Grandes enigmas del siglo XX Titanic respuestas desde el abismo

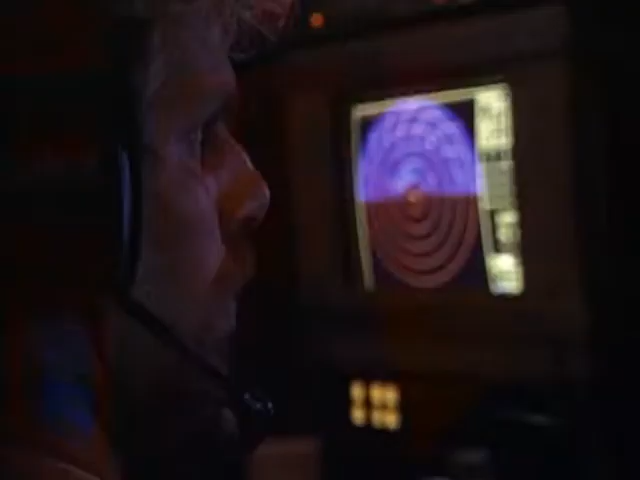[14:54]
Tras varias horas el Magallanes llega al fondo del mar. Eso que veis es el fondo Es un paisaje desolado desierto